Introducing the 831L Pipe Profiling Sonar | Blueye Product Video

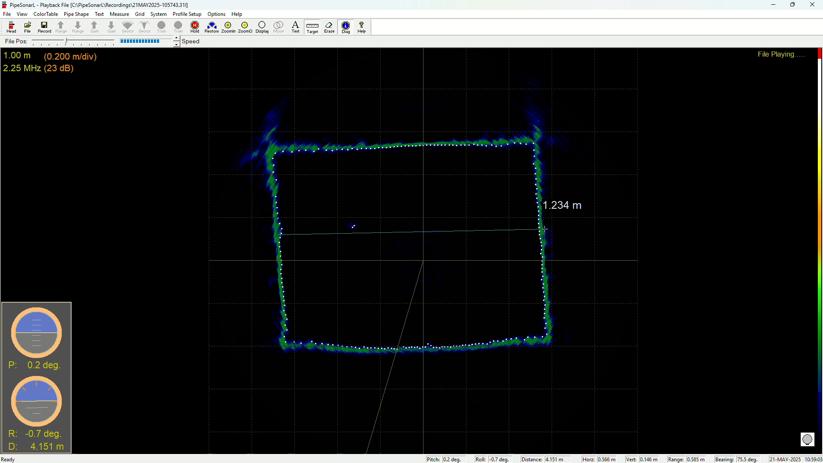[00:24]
The pipe sonar software allows you to take precise measurements or compare the sonar images to a known diameter of a pipe. The compact form factor of the BlueEye and the profiling
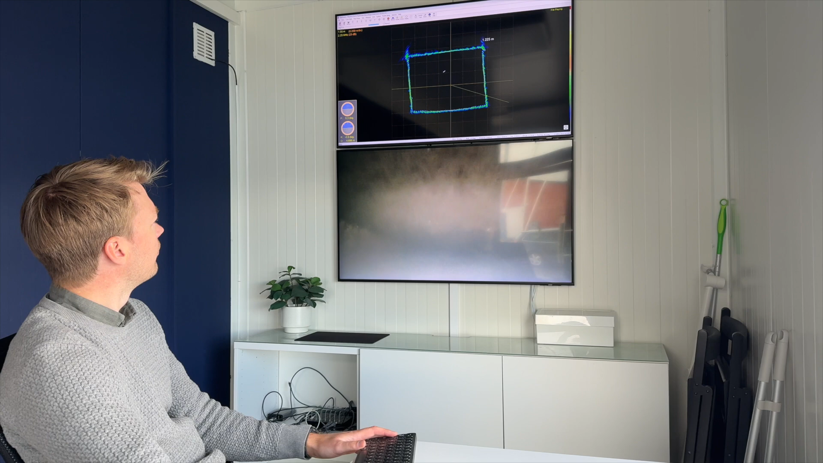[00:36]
sonar makes it possible to inspect pipes as small as 80 cm in diameter.
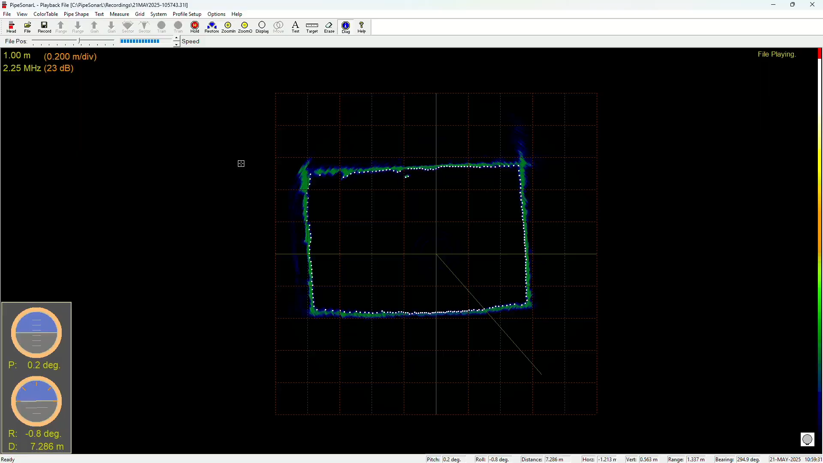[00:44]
A DVL can be used to provide precise odometer data to the pipe profiling software,
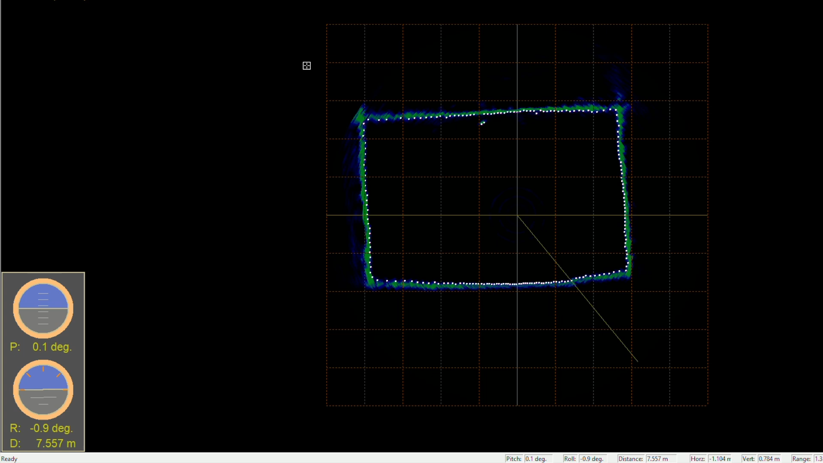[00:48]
which will display how far into a pipe or tunnel you have travelled.
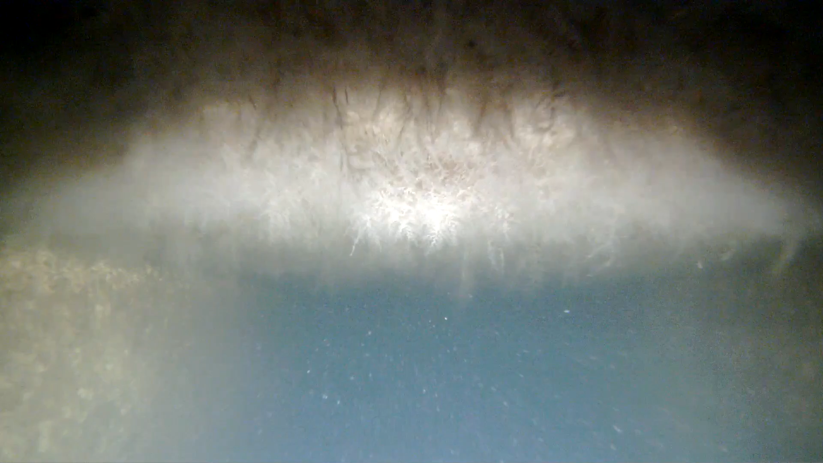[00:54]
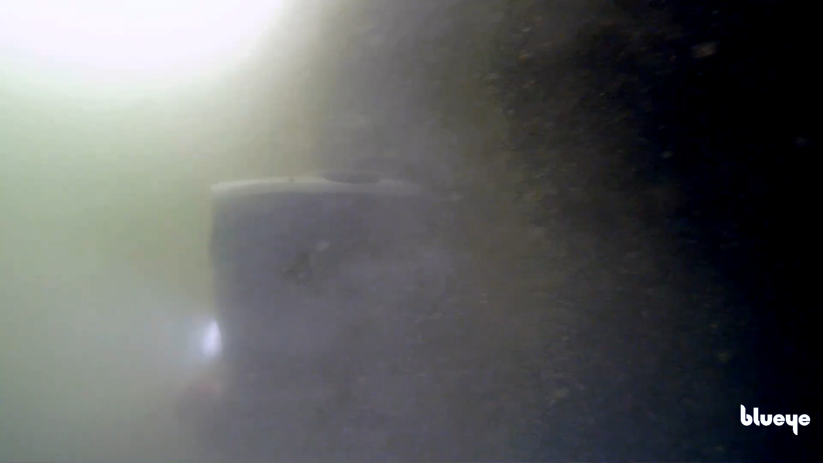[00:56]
The travel distance, combined with the sonar measurements,
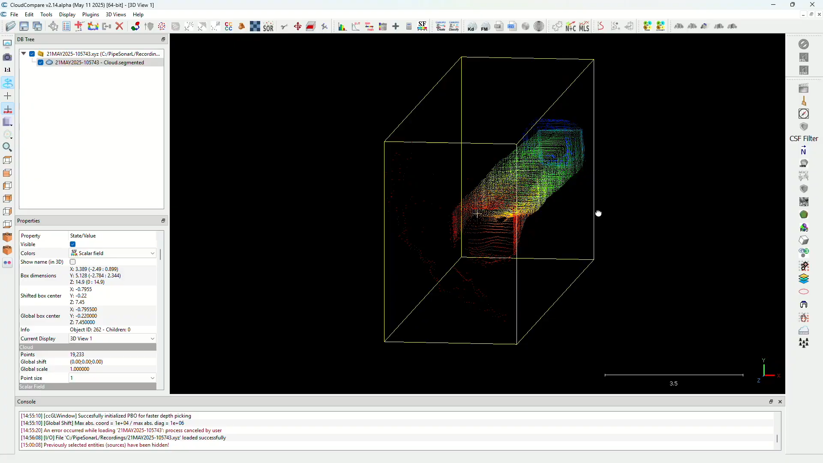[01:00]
can be used to record a 3D point cloud of your pipe or tunnel. The point cloud can be refined and visualised using open source software, such as Cloud Compare,
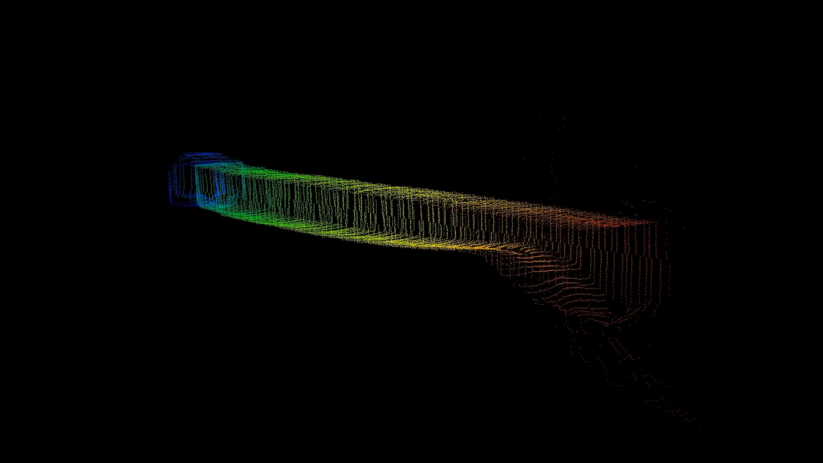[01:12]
offering you a new level of detail and overview of your most critical underwater assets.
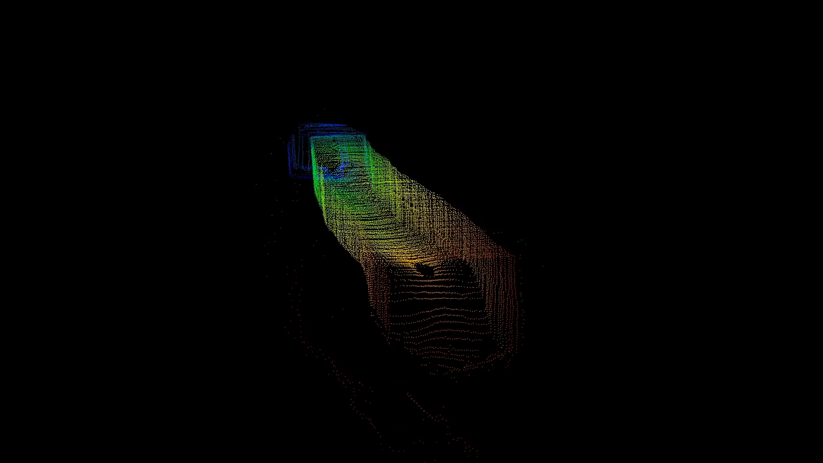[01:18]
All from a compact, one-person operable Mini ROV with unmatched user-friendliness and robustness.